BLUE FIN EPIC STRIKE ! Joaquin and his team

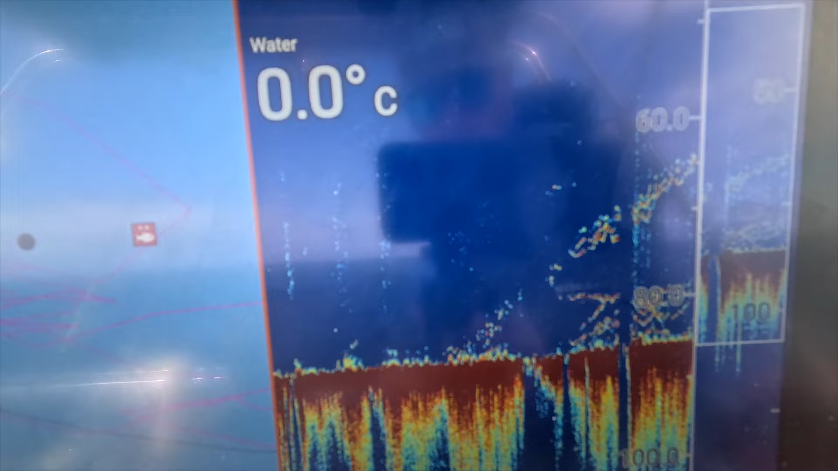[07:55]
On screen: water 0.0°C
Lovely view, there's some fish coming up there. There's a few on the bottom there.